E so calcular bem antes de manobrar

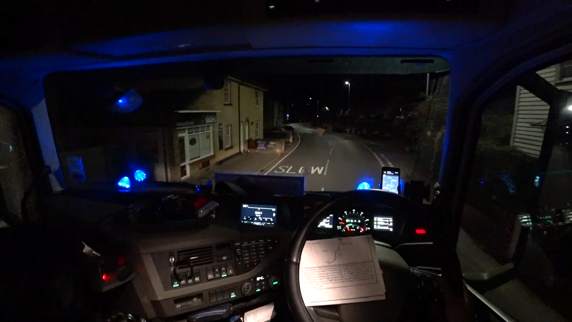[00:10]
Agora que eu descobri que essa câmera aqui é boa pra fazer umas filmagenzinhas de noite
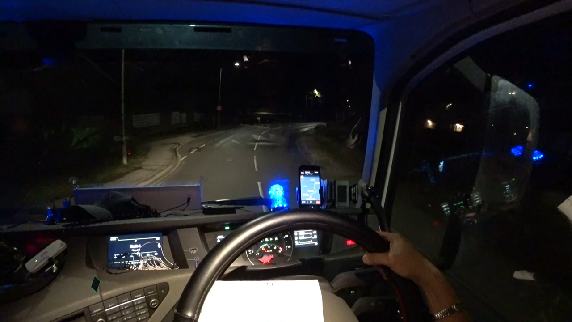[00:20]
Vamos gravar né Tamo junto galera, canal clandestino channel Novela pra macho Tamo aqui fazendo uma entrega na cidade de Herne Bay São 20 horas e 50, 9 horas né 9 horas da noite
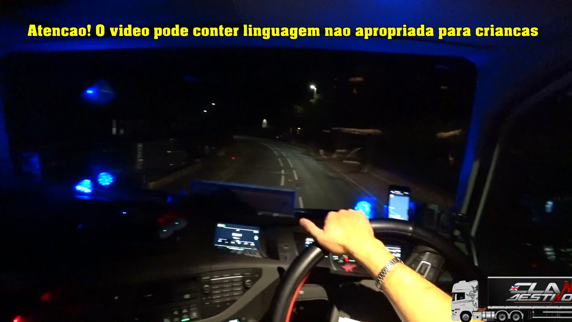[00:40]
Ponte a Arco Essa aqui é a cidade de Herne Bay Já falei né, já Tem que passar no meio Geladeira Ligo menino
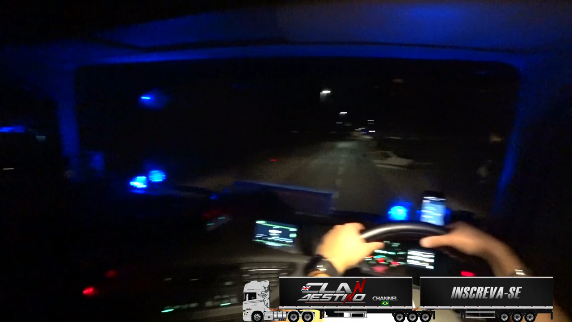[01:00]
Eu esqueci o navegador né Tô lá com o celular e o papelinho aqui É bem próximo O navegador do depósito né É o segundo giro Vou lá concluir mais essa aí pra gente ir ó Bora pra casa Hoje é domingo
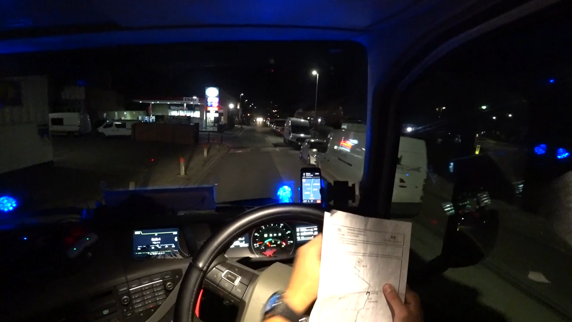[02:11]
É isso mesmo produção É isso mesmo Essa daqui é a King's Road Ele deve aparecer aí na frente
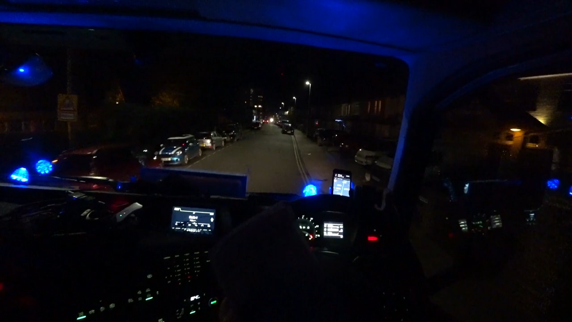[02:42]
Desculpa, deixa eu ver aqui Próxima rotatória tem que passar direto
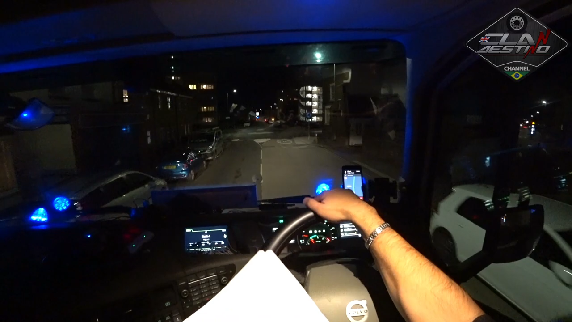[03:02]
Potatória né Esse negócio desenhado no chão aí Ali eu tô vendo o supermercado Aldi
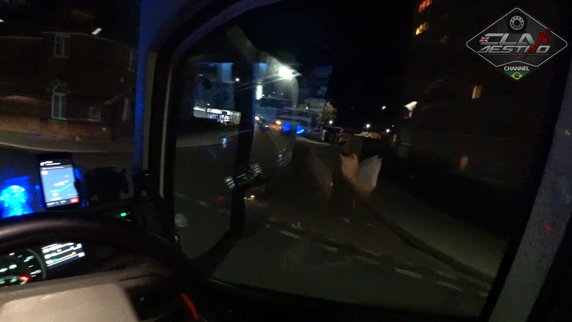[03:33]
Beach Street Como assim morre?
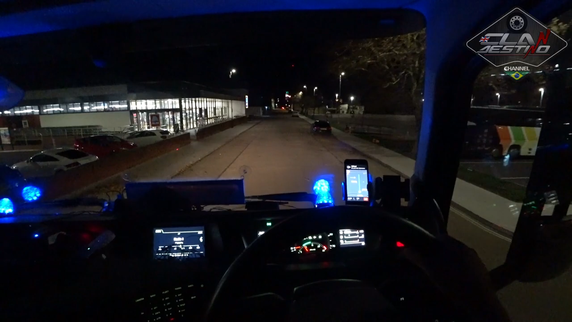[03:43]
Isso aqui tá o Aldi aí carai Ó, é um colado no outro
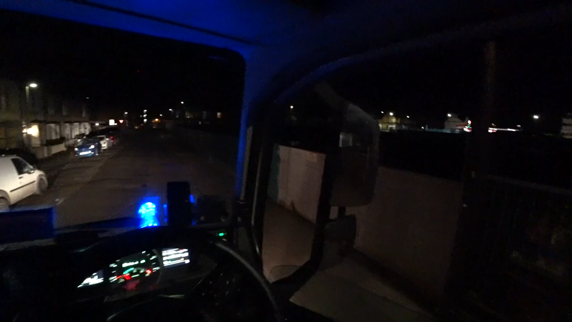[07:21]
Aí o jeito certo de entrar é isso aqui ó
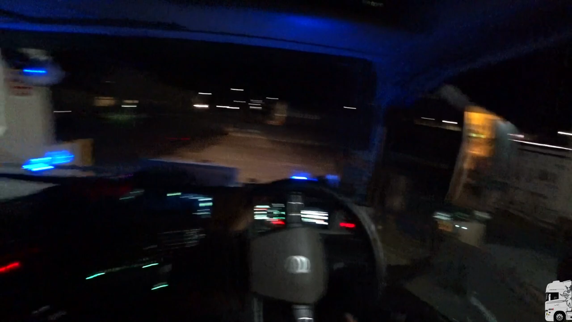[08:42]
Aí ó Endireitei ó Agora vai lá no fundo